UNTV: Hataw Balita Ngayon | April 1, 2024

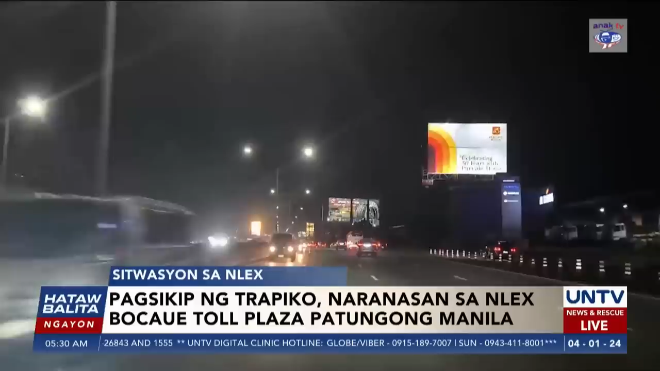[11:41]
Gabi pa lang ng Sabado nang makaranas ng pagsikip ng trapiko sa North Luzon Expressway ang mga motorista Partikular sa Bokawe Tall Plaza Nasundan